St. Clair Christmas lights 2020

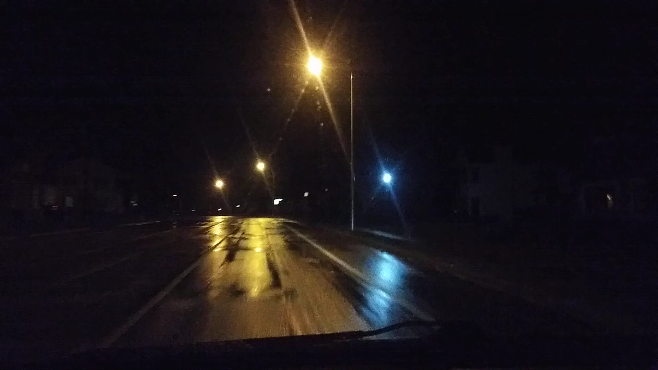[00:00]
Alright, getting ready to drive down into St. Clair. You can see where they got everything decorated since I get down the hill here. There's hardly any traffic. It's like 4 in the morning. Can't see it. That's the new hotel in St. Clair.